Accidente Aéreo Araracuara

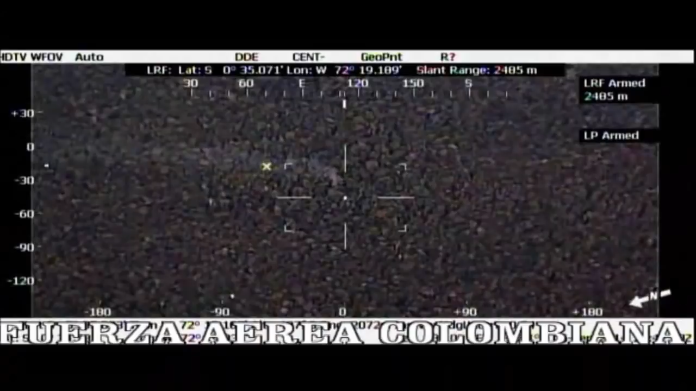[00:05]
Este es el momento donde aeronaves de la Fuerza Aérea encuentran la avioneta tipo Cessna de matrícula 4755 de la empresa Láser de Colombia que se movilizaba con ocho pasajeros
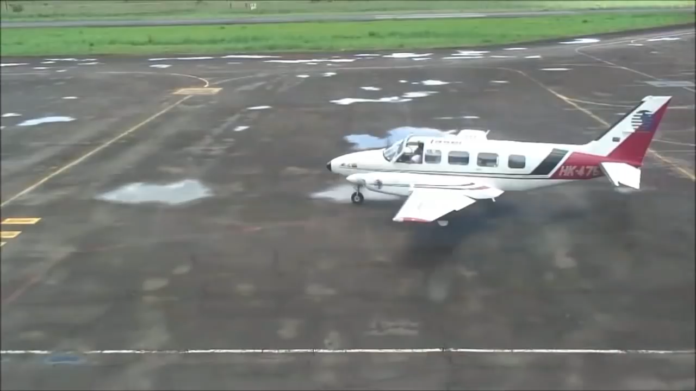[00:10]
y dos tripulantes y cayó en zona selvática del municipio de Solano, Caquetá.
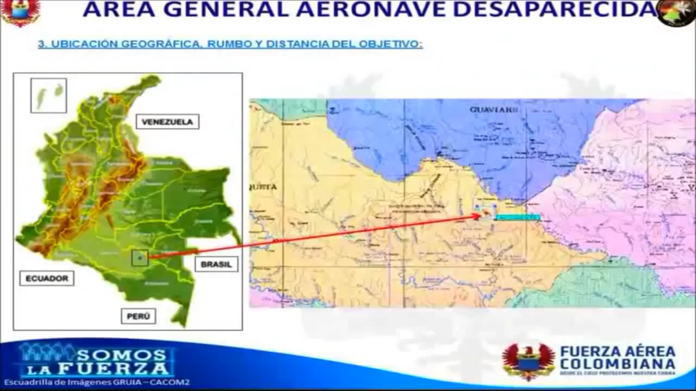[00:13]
En las imágenes y según el reporte de la Fuerza Aérea,
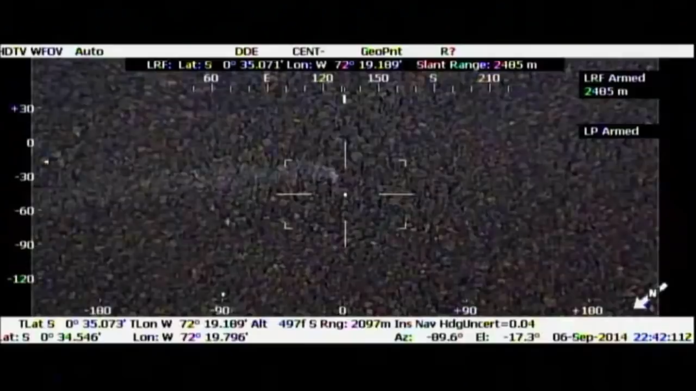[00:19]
la avioneta de transporte civil se incineró al momento de caer.
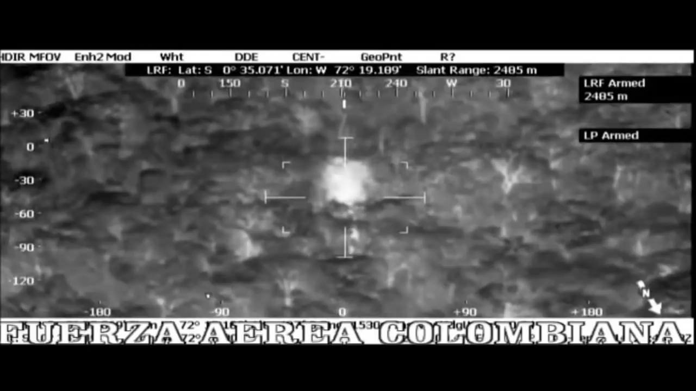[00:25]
La tripulación de rescate del helicóptero tipo Ángel no han encontrado sobrevivientes.